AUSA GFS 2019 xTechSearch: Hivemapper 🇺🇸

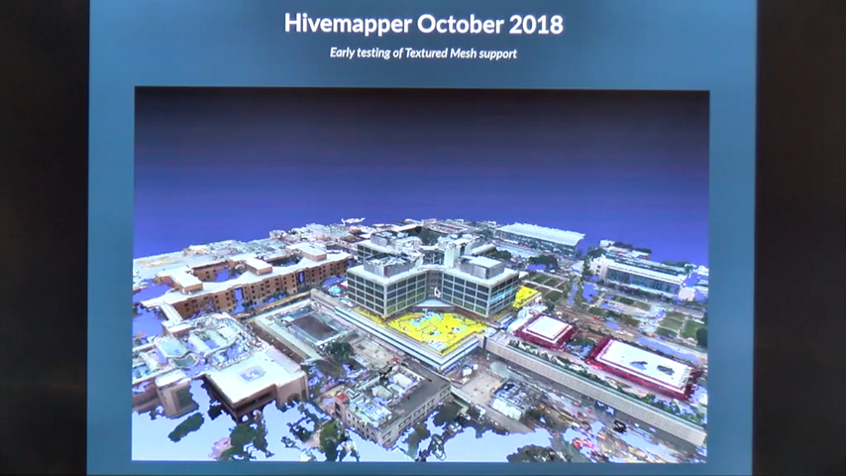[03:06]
although both of which are obviously hugely valuable. And now it gets us to today.
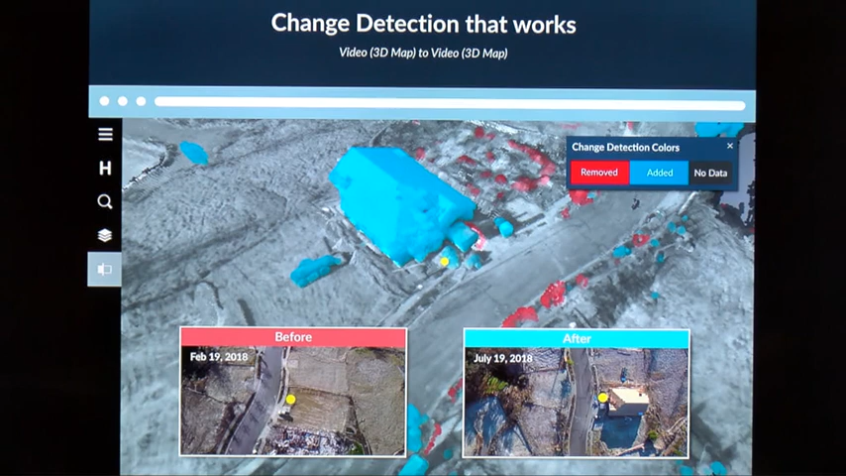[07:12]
And what that means behind the scenes is that we're not using sort of the classic pixel-to-pixel change detection methodology. We take two images, figure out how to line them up, and then kind of go through and flag where the colors don't match. Now, the problem with that is when you're starting to mix different technologies, different sensors, if it's a sunny day versus a cloudy day, if you happen to get a slightly different angle on your picture, all that data can get thrown out the window and just is not usable. Where in our platform, what we've done is we take your first collection, build a full 3D map of that region, second collection, totally independent 3D map,
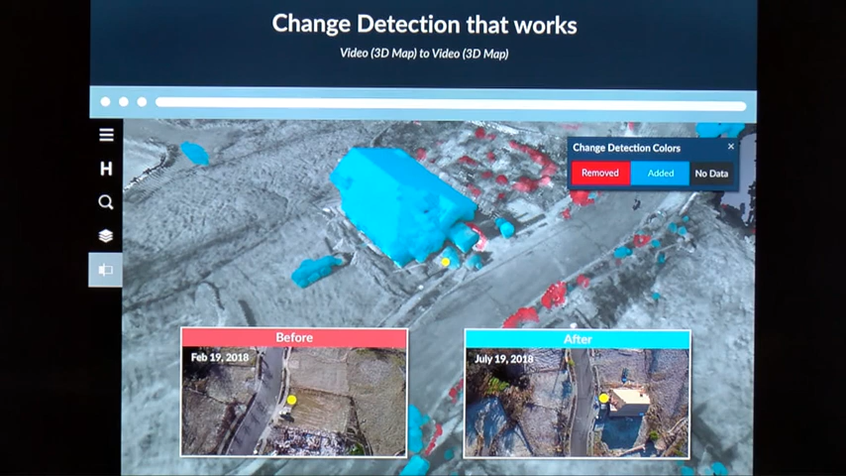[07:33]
figure out where those are in space in relation to each other and where the overlap is, and calculate all the three-dimensional changes happening in that part of the world. And so that's how we can really open up what we can accept and what we can work with from analytics and, again, the automated change detection perspective.
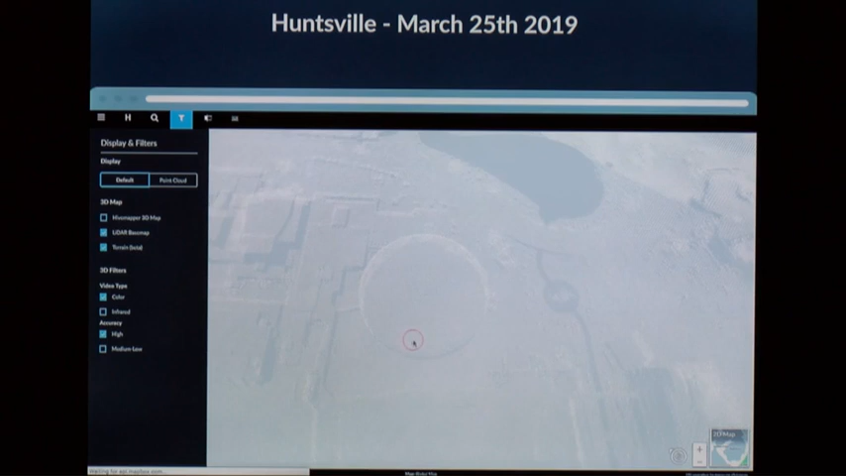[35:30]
you can see we can view that LiDAR data directly in our platform, we can move it around 3D map, you see the terrain data in the background from the hills that are to the northeast of where we are right now, there's the buildings that we're standing in at this moment.
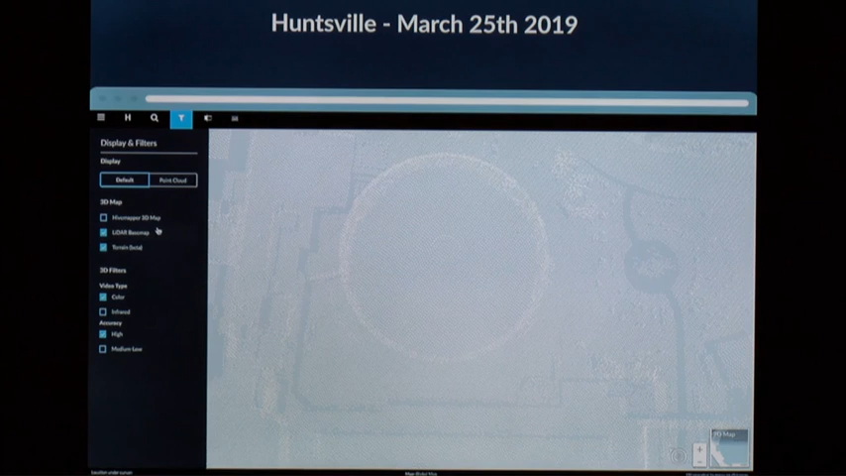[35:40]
We can then zoom in and toggle out from LiDAR to the actual 3D map, look at the terrain data, the system will update and kind of resolve as we go in.
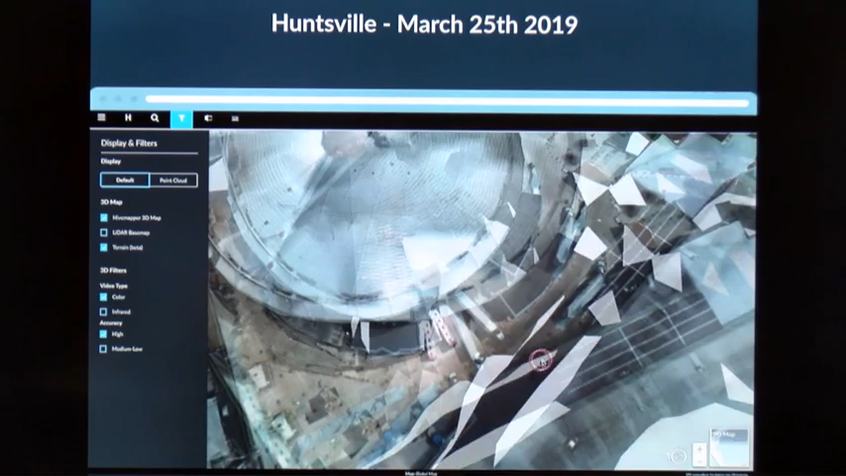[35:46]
We can see there's a loading truck there going into the convention center as part of the event from yesterday.
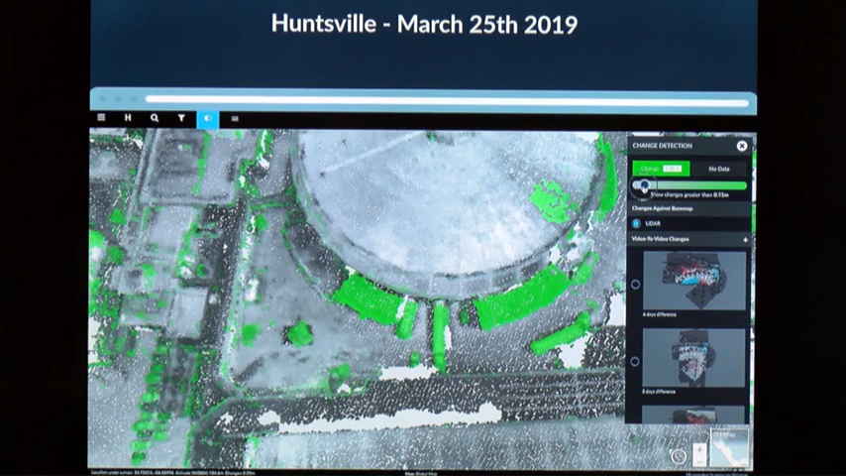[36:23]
We also, I noticed there's this kind of weird clump in the middle of this courtyard to the left there. Clicking on that I can bring up the actual video from the collection, pull that out, make it a little bit bigger so hopefully everyone can see it and as I hit play I realized what I was seeing here was a tank that somebody had parked in the middle of the courtyard yesterday.